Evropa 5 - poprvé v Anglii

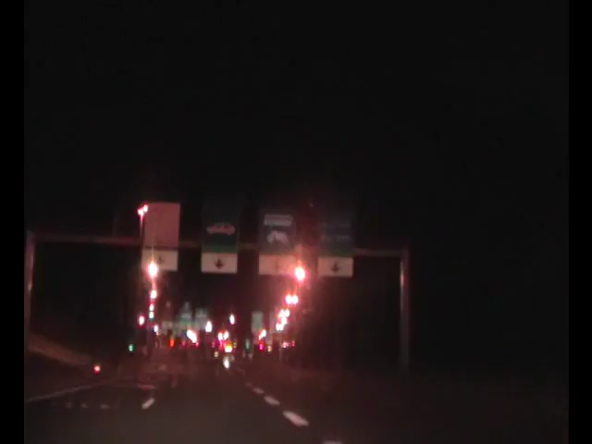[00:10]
A co? Co je? Co to je? Zavírka. Tak kudy bychom jeli? Jelíte se všichni, ne? A jo, jenom ten pruh. Autobusovej. Celý. Co? Jako všechno ostatní nefunguje? Asi ne. Nejsou lidi nebo co?
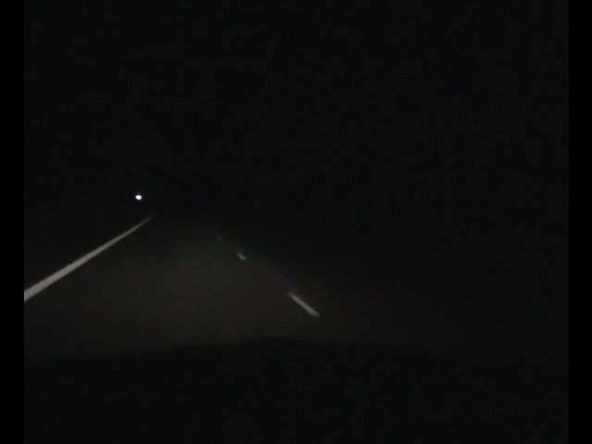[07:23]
Teďka jedeme po dálnici k Londýnu, tam se uhneme, že jo? Ano, doleva. A projedeme pak... Na Stonehenge, asi to najdeme. Odpočívadla pouze pro kamiony. A takový stupidní značky normální. Je dálnice, co? Jo. Máme takovou krásnou noční výšku, 80 po dálnici. To půjde ráno.